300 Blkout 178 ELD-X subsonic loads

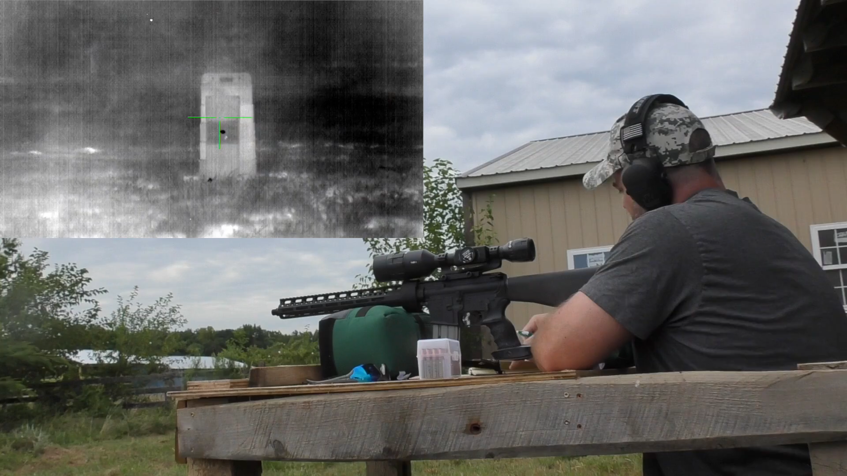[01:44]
$894 and $904. I forgot to look at that first one. But just from looking at, because I could see my impacts on the thermal, looks pretty good.